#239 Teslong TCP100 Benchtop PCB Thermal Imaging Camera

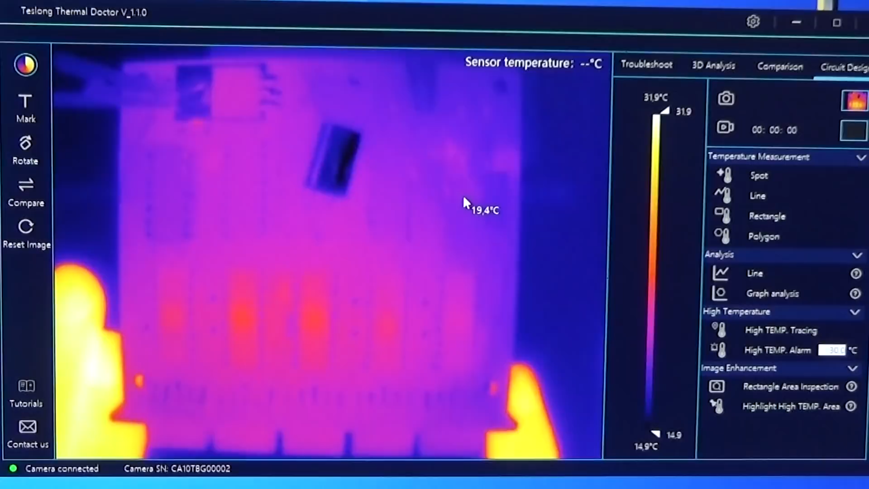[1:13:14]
On screen: spot 19.4°C, scale top 31.9°C, scale bottom 14.9°C
working test samples and engineering in the factory can check if the heat sink is working as uh calculated and if uh calculated and if everything is fine and so they have here a lot of uh analyzes which uh they can uh here adapt to the system and you see it starts here already uh working so you have here more than one graph which you can um
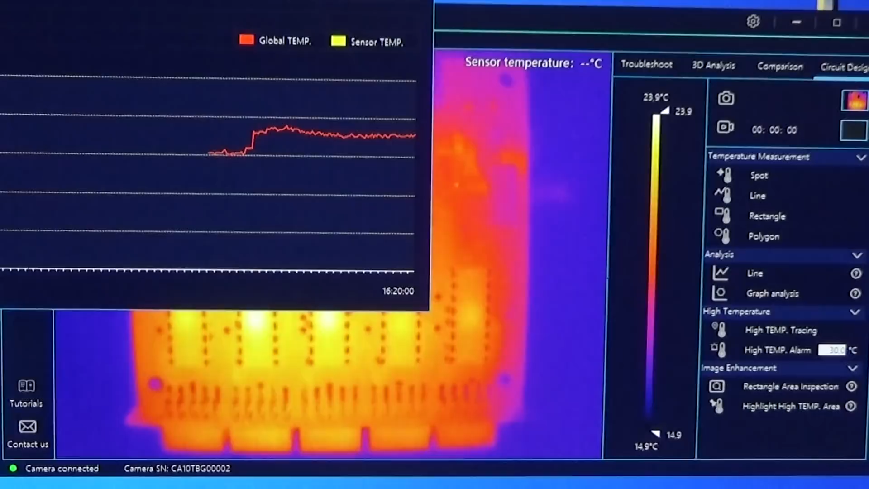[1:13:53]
On screen: scale top 23.9°C, scale bottom 14.9°C
yeah put to your circuit so different areas which you want uh to observe and then you see very little difference over the time so that is a nice uh tool if a new circuit has been designed and needs to get uh evaluate evaluated that everything is fine um quality control um and so on so therefore that is not really something we would use so we would more use our
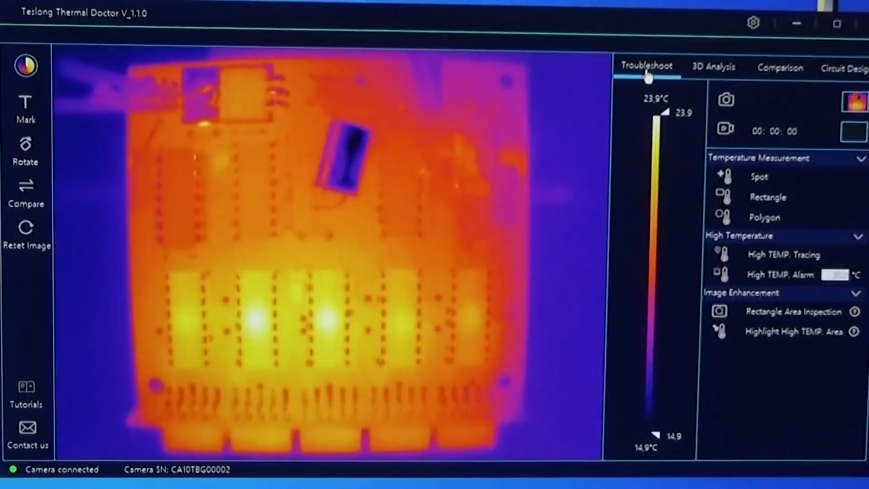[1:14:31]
On screen: scale top 23.9°C, scale bottom 14.9°C
troubleshoot um mode to do all the things we need to do okay and here we have a little experiment we can do so of course this is a donor board and
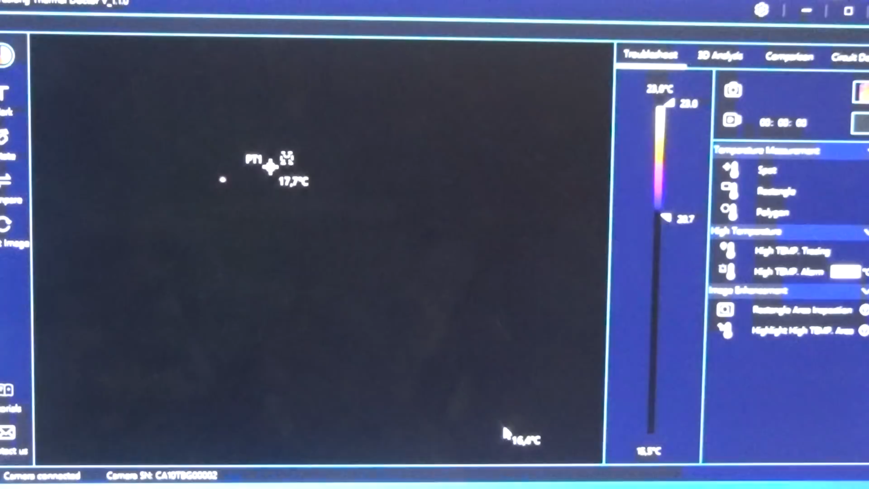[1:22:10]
switch on the board and let's see what happens wow have you see that now of course i make it a little bit more visible like so once again i switch it off
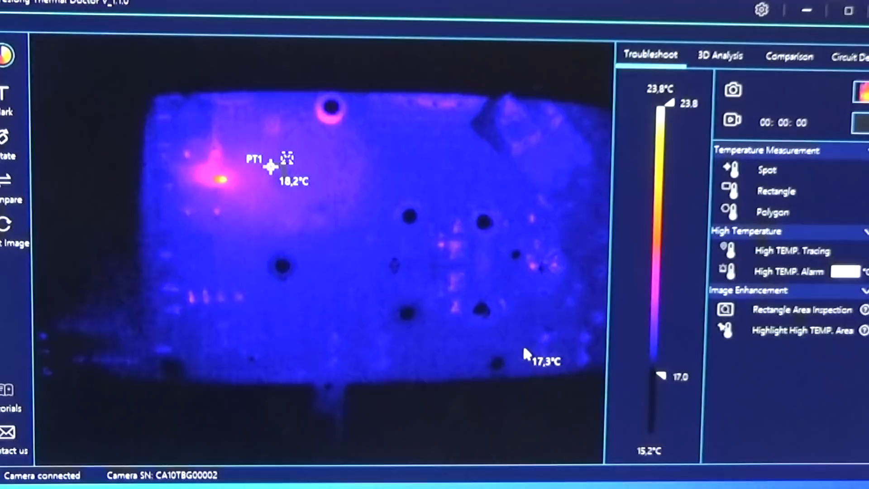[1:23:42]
On screen: spot 18.2°C, scale top 23.8°C, scale bottom 15.2°C
a camera which is really sensitive and has a lot of analysis analyzing tools which our test long thermal doctor
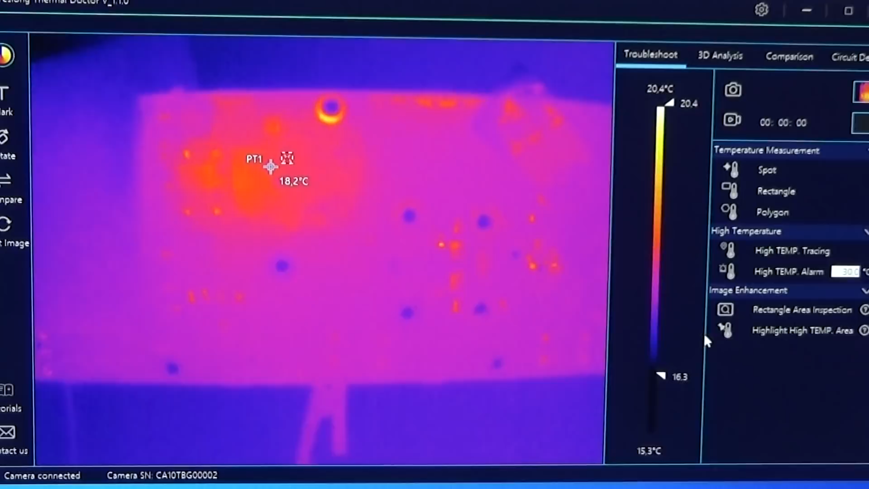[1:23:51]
On screen: spot 18.2°C, scale top 20.4°C, scale bottom 15.3°C
and sometimes it is it might be even difficult to see so let me reduce the voltage so you have seen um i've used six volt now let me switch to four volt and let's switch it on again and now you see it is coming
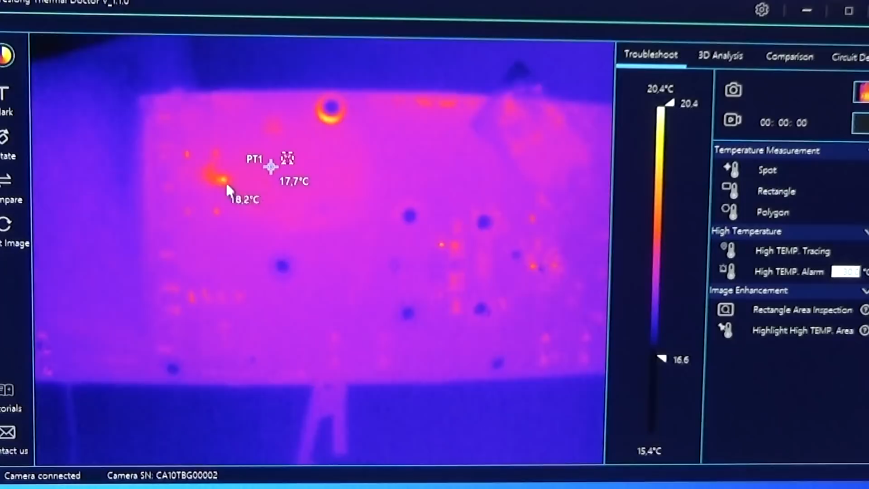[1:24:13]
On screen: spot 17.7°C, scale top 20.4°C
up here it is but now the temperature difference is even lower so yeah is it really can you really see it let me switch it off yes maybe but in this cases sometimes it is uh it is very helpful if you can switch here to another color so let me switch it off
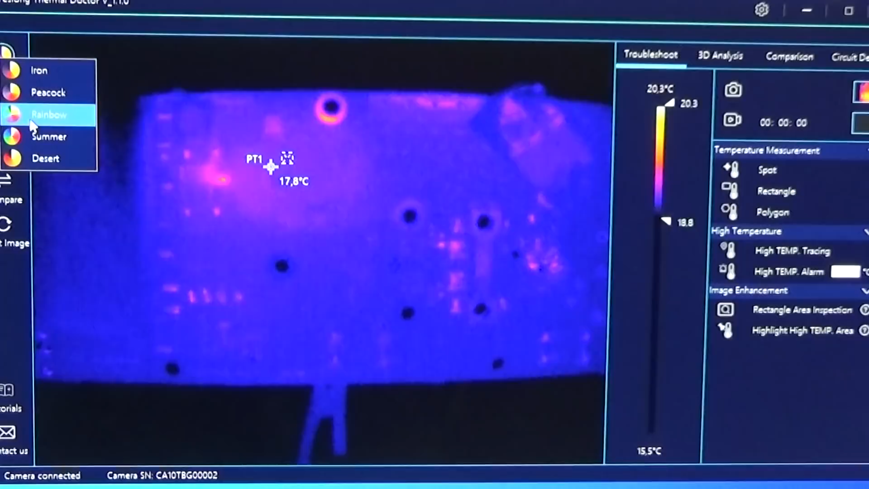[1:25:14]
On screen: spot 17.8°C, scale top 20.3°C, scale bottom 15.5°C
then when we go back here to so that is iron so cold and that is called rainbow and on rainbow our problem is even easier to see and now
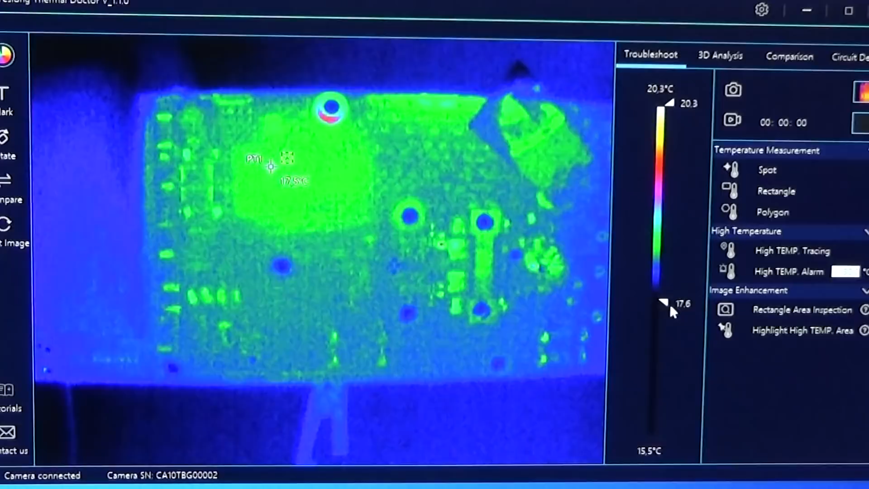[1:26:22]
On screen: scale top 20.3°C, scale bottom 15.5°C
here but i believe um if we reduce it here a little bit more you already can see that we have here therefore i need to open it completely and now that is definitely
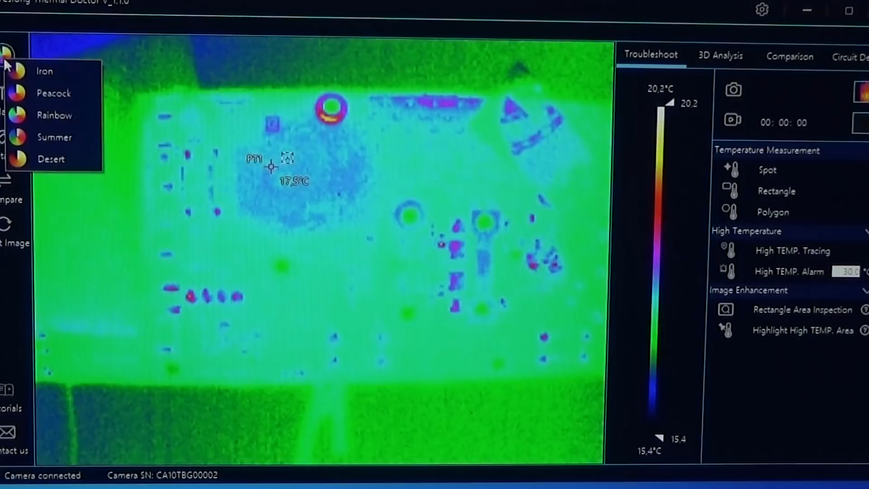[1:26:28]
On screen: scale top 20.2°C, scale bottom 15.4°C
the wrong color so i would take iron right now and you can see that we have here two components but the hot spot was beneath so there there it is and i have my pointer on it and you see how nicely my pointer is glowing
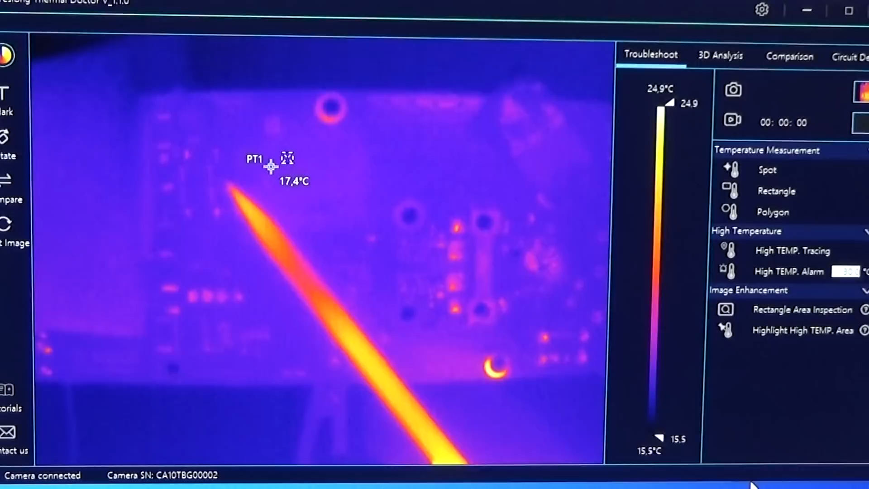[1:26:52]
On screen: spot 17.4°C, scale top 24.9°C, scale bottom 15.5°C
and i can go down here with my finger to the situation on